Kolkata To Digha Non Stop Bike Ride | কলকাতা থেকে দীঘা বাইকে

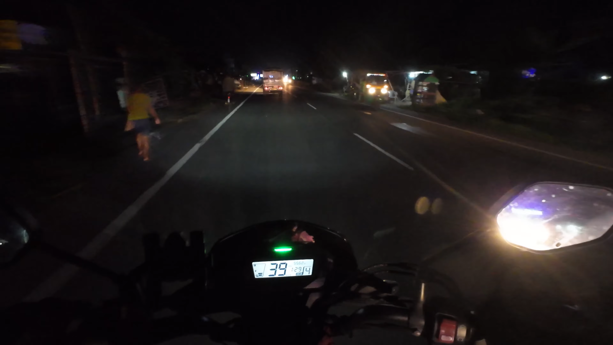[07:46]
জল, একটু চা আর একটা 5 টাকার গুড ডে বিস্কিট, একটু শান্তি পেলাম ভাই।
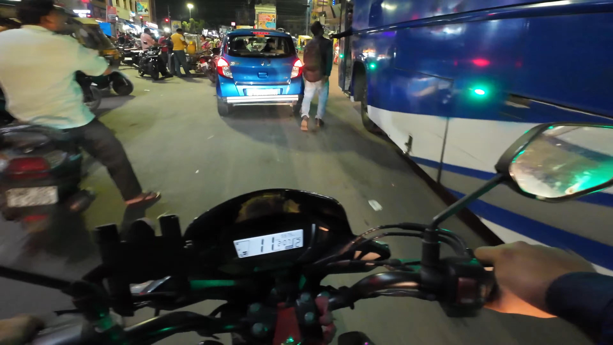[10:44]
এইদিকে হচ্ছে, এই যে বলছিলাম সোনার তরি রেস্টুরেন্টটা, এই ডান দিকে, এইদিকে মাদনা রোডের দিকে পড়বে।